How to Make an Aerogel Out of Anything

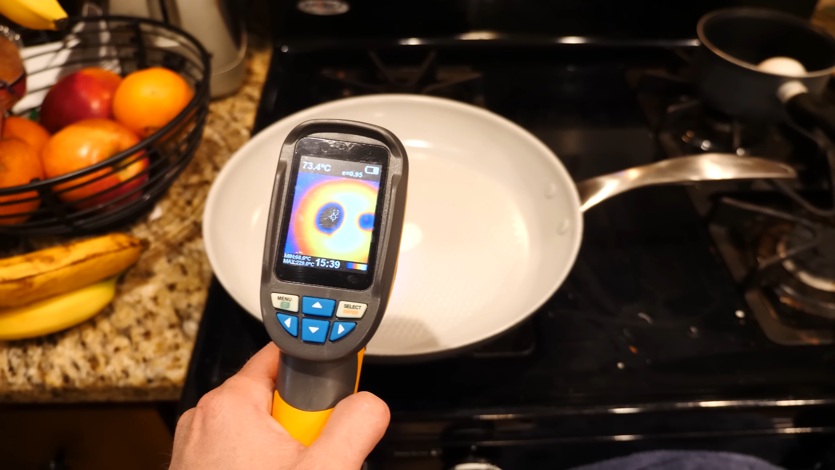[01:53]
On screen: spot 73.4°C
But the solid, the aerogel one is at 95 degrees Celsius. So the liquid one actually has an advantage because it's evaporating the liquid from the egg, whereas the solid one doesn't have anything to take the heat away. And so even though it is very insulative, compared to something with liquid in it that can evaporate off the liquid, it's still heating up faster. So this isn't that fair of a test. Okay, so now let's try the aero egg and a piece of wood, see which one insulates better.